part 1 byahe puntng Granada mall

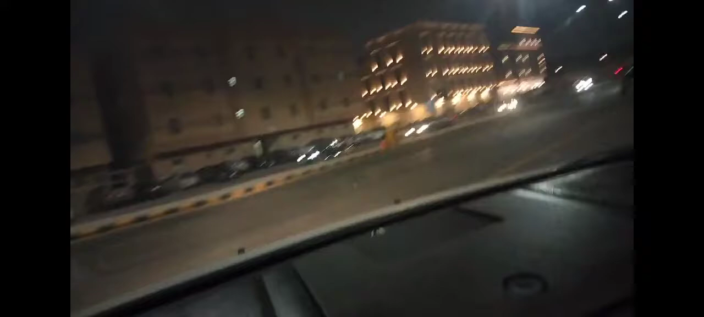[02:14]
Samahan nyo kami sa aming biyahe guys. Oo. Kaya ng Riyadh pagkagabi. Sobra dami ng ilaw, di ba guys? Intersection. Stop.
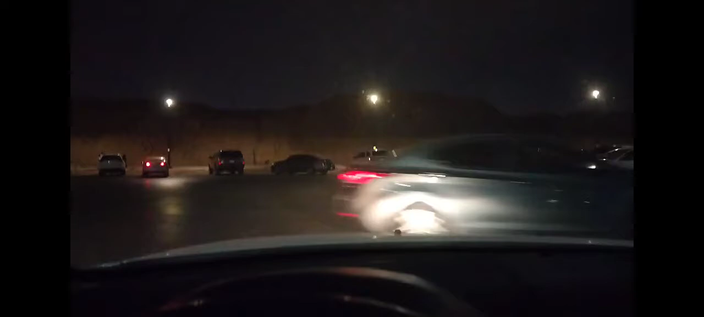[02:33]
May kasalubong. O, diba guys? Sana all! Di aircon pa ba tayo?
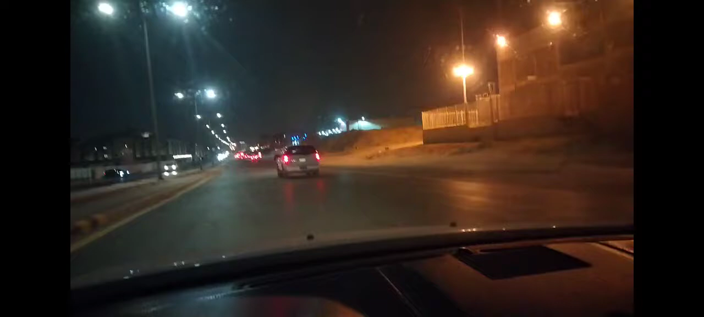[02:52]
Hindi na. Aircon. Lamig oh. O, guys. Ayan ang malapit sa amin na putin.
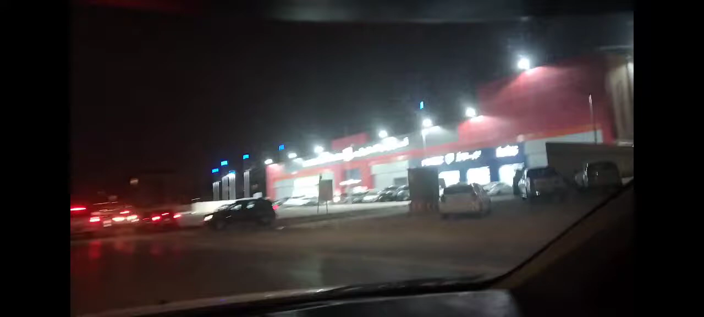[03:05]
Bilihan ng mga pagkain. Sale na naman siguro. Madaming tao eh.
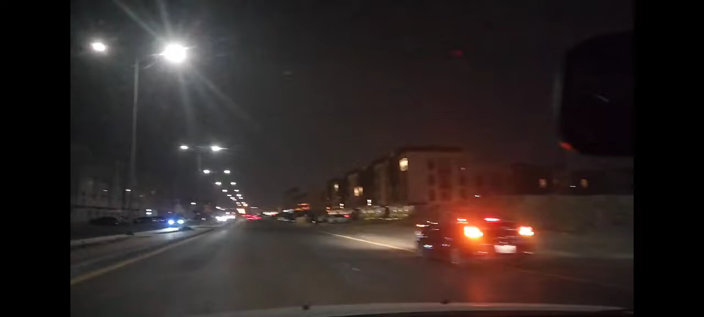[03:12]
Ano guys? Gandito na lang muna ulit. Bye-bye! Hour later.
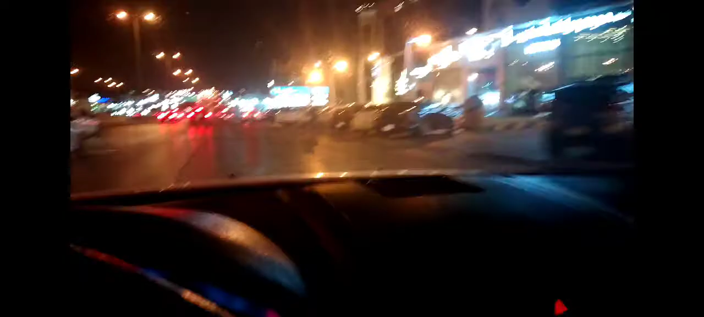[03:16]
Ayan nga guys, papunta na kami ng highway. Dami ng main road.
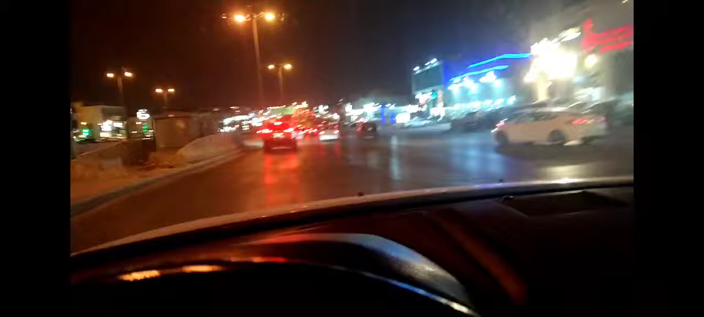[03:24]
Dami ng main road, kaya kailangan tumlaser. Laser, tapos tingin sa kaliwa. At baka merong sana all. Meron pa. Yun, last na. Pwede na tayong lumigo. Sagad na natin liko natin.
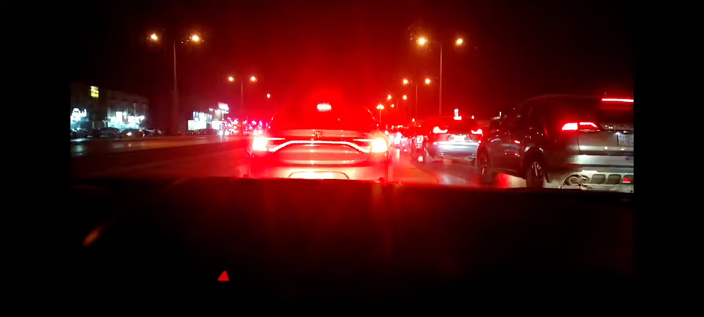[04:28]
Bago na siya pero hindi pa lumalakad. Ito may KFC sa amin na malapit guys. KFC. Yun, go na. Yata tayo nung pagkaka-stop ah. Mga camera tayo pagka inabutan tayo ng stop.
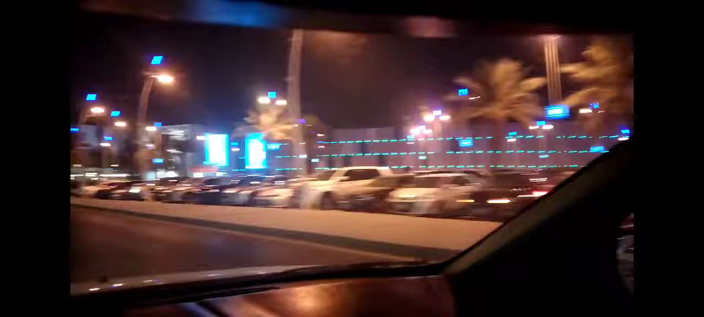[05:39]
Ang ganda talaga pagkagabi. Alnak Hill.
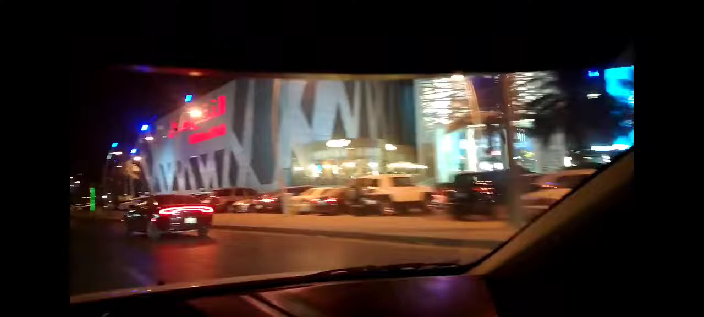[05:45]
Alnak Hill Mall. Oh. Traffic. Hindi ko tayo sa main road ulit. Magme main road ulit tayo kasi papunta tayo ng Granada Mall. Oy, may sakit kang ubo. Traffic papunta ng main road. May nakabanggaan siguro. Ayan kasi Pat.
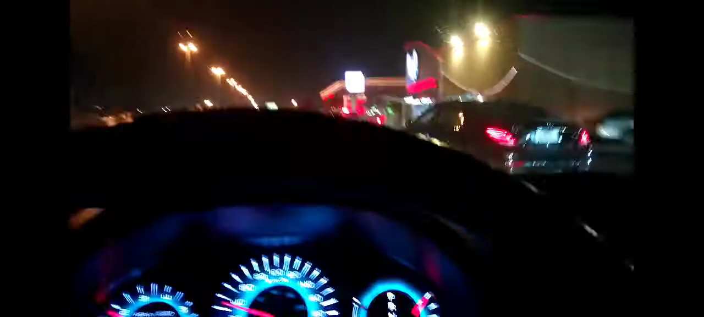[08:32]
Guys, malapit na tayo sa Granada Mall. Paliko na tayo sa Granada Mall. Dami sa sakyan guys oh. Lulupit. Mga singitan na singitan, no? Kaya kailangan alisto lang talaga. Kamayan lang ang mangyayari dito pagka nagkabanggaan. Diyan sa atin sa Pilipinas, ay, nako, asuhan pa.
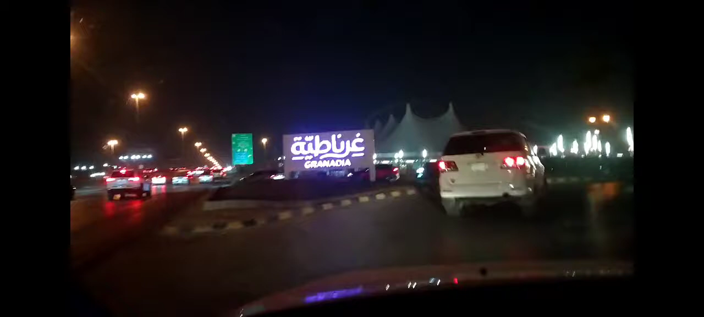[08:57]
Granada Mall. Ganda, di ba guys? Dito na kami guys sa Granada Mall. Tuto ka. Tulungan mo naman ako.
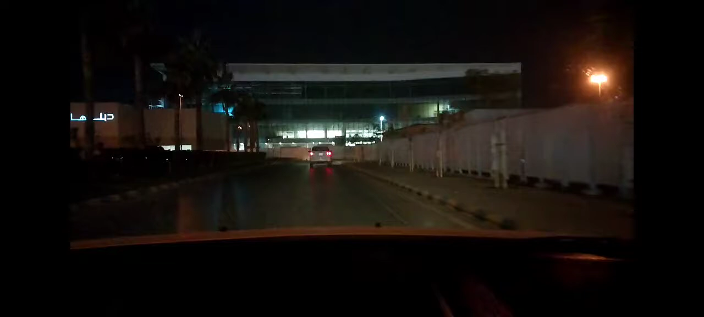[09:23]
Tulungan mo ako mag-video. Ganun-ganun mo naman. Para maganda ang highlights. Ayun. Maganda pa highlights eh, no? Lagi naman mukbang ni Lolo.
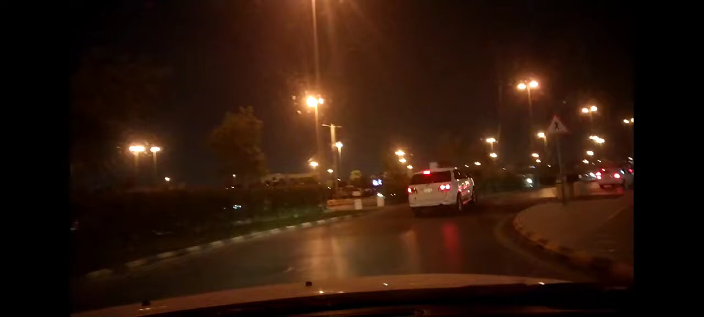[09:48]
Debenhams. Iligo tayo dito guys. U-turn na tayo para makaparahanap tayo ng paradaan. Ayan. May mga umaakit.